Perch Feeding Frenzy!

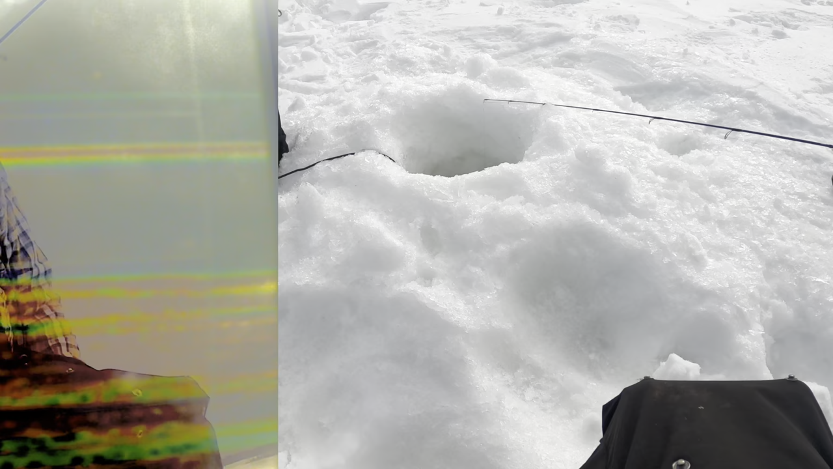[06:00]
There's so many fish down there right now. A giant school of them. Oh my gosh. Guys, I did it. I caught a perch. I caught a perch.
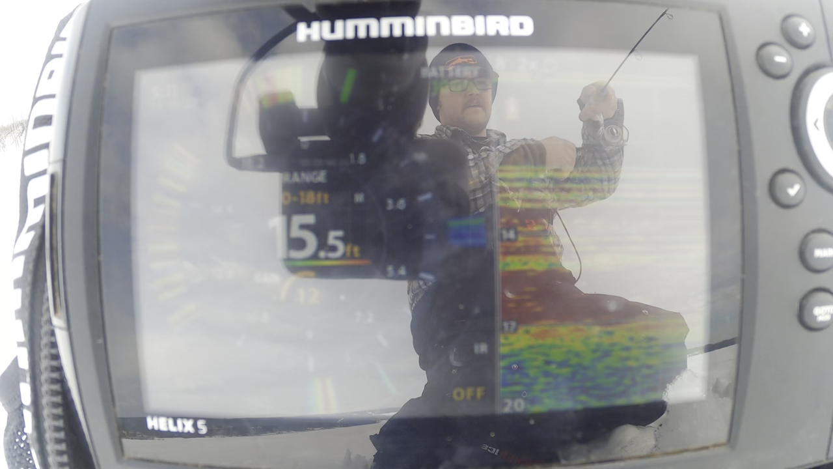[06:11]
On screen: depth 15.5 ft
I caught a perch! Oh my goodness, this is my greatest accomplishment that I've ever had.
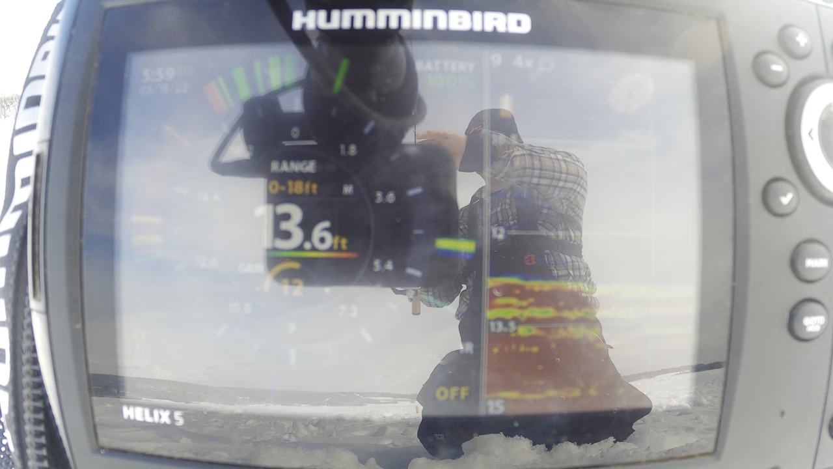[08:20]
On screen: depth 13.6 ft
That guy can go back. He's a little small. They're getting aggressive though.
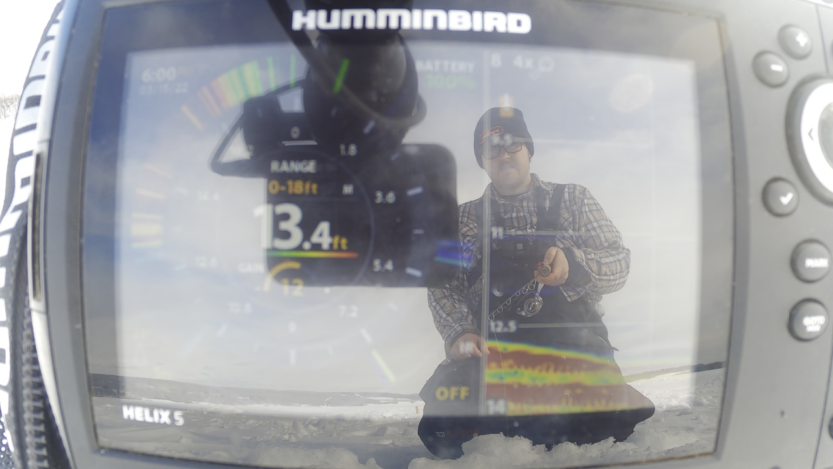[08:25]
On screen: depth 13.4 ft
Oh, that guy, he wants it. I wonder if this is the exact same fish.
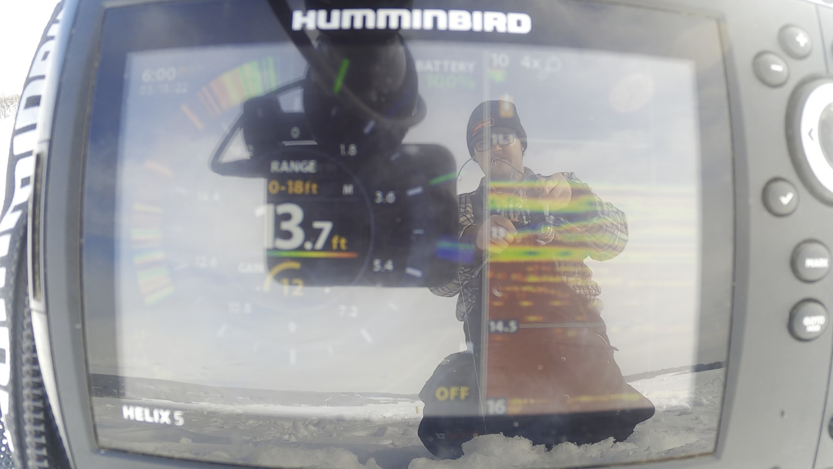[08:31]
On screen: depth 13.7 ft
He's a little bit bigger. Keep him. 1, 2, 3, 4.